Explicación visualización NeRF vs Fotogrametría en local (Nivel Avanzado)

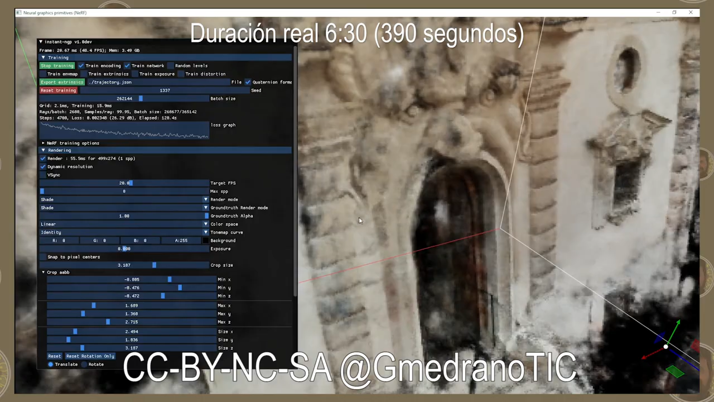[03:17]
que me interesa dado que la luz en cada una de las imágenes colisiona con todo el entorno
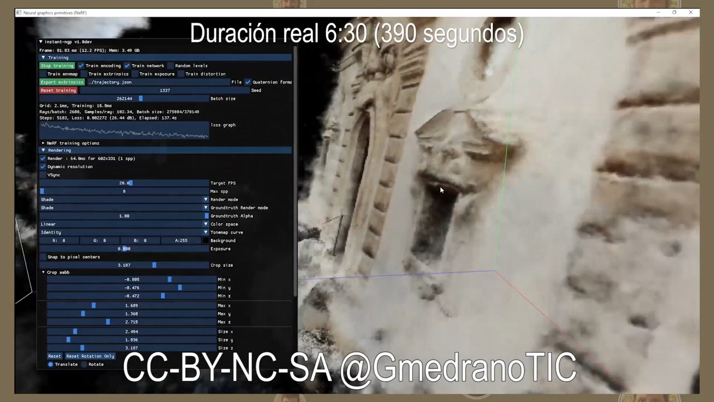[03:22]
global que puedes encontrar en esas imágenes y ya tiene un aspecto que ya se puede reconocer la puerta esta es la puerta de la librería de los monstruos
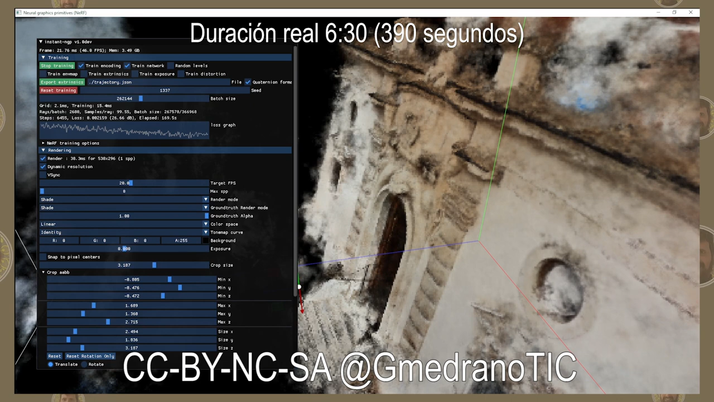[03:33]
y en principio pues bueno la puerta principal ya se ve hay varios detalles todavía que están nublados y bueno tengo que considerar que las imágenes que se han utilizado
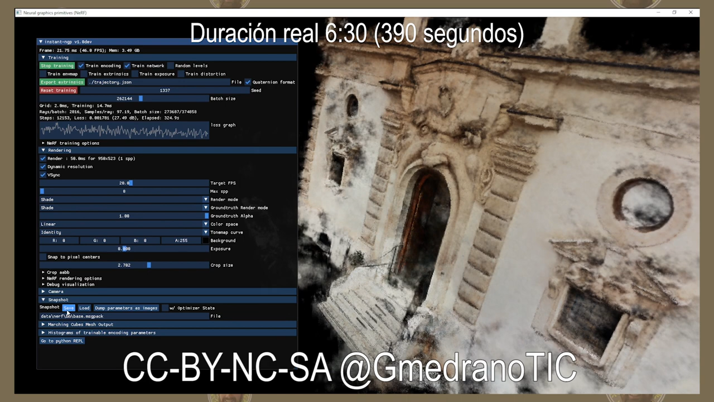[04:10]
reales si vemos estamos ya en los 390 segundos que es más o menos un resultado que es satisfactorio y
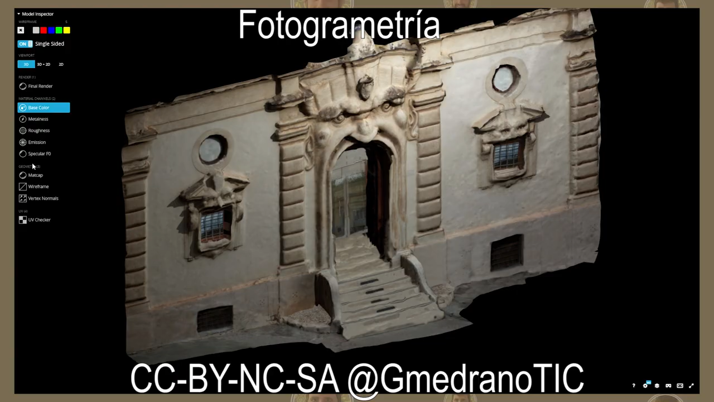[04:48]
pero el mallado es muy bueno y las texturas también las podemos trabajar si